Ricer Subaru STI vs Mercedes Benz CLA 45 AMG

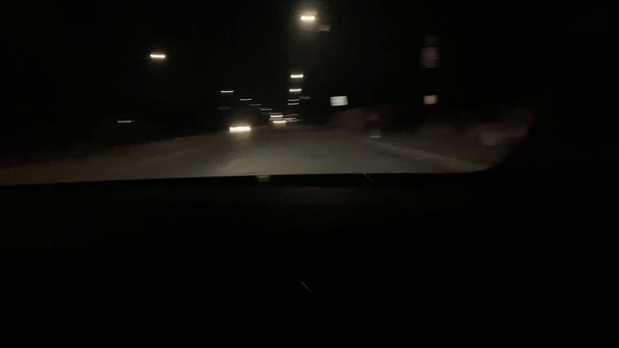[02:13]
We got another body behind me right here, Fernando. Hey, we're just waiting for the Evo next. Bonnie's right there. That's her headlights right there.